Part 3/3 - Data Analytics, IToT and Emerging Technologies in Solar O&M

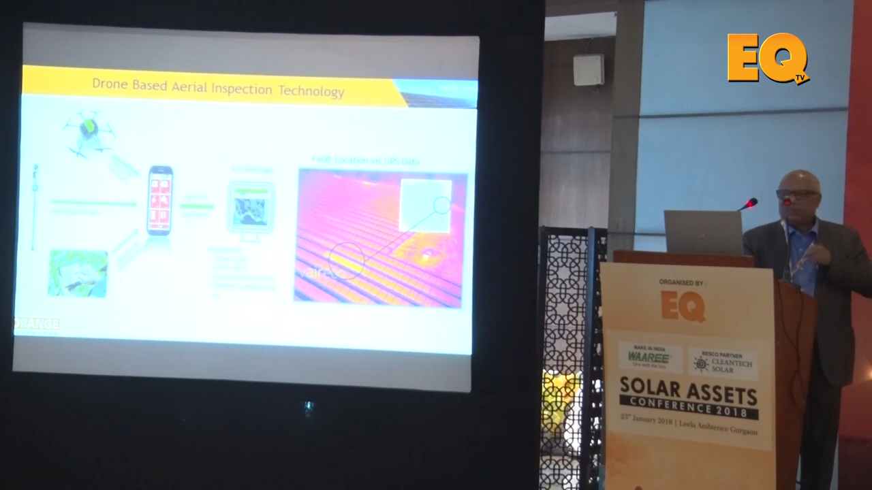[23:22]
So, therefore, it's very, very popular nowadays. Now, this kind of thing, you know, how do you know, is the seeding due to the vegetation, how it can create a kind of, these are the, you know, the white areas, you know. So, one should not see that how you, you know, openly see, check that the vegetations may create this kind of problem, but nobody is telling you, but through the, you know, imaging, you can check this kind of thing. Some worm cells on the JB, you know, the warming also sometimes has happened, you know, there is some hot cells.
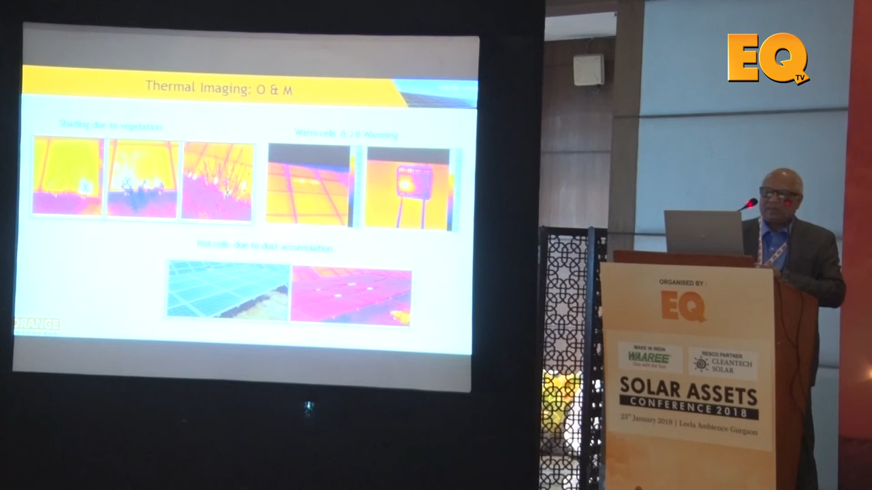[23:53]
So, this is not as per the desired, the module that you have expected, you know. So, some hot cells are also may come because of the dust accumulations, you know. So, something like thermal imaging, you also check your, the cable port or the interconnect, you know.
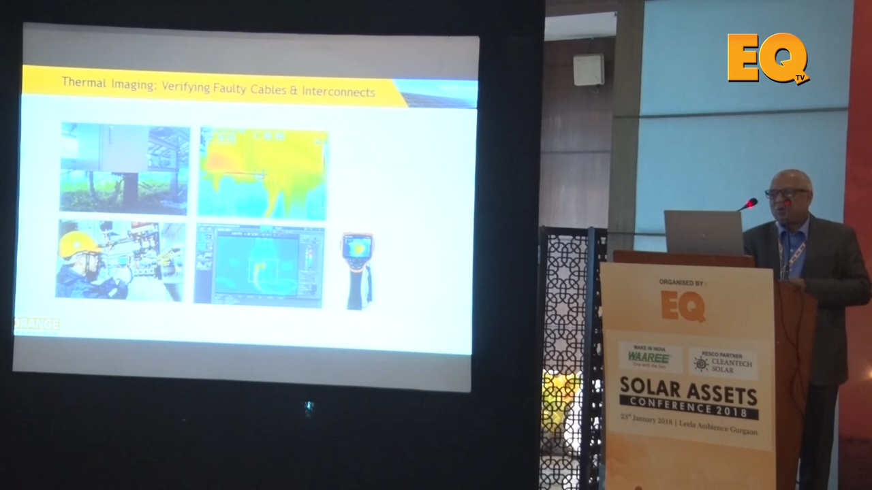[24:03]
So, I have some numbers, but don't take it with the 20 megawatt, a kind of a operations management supervision.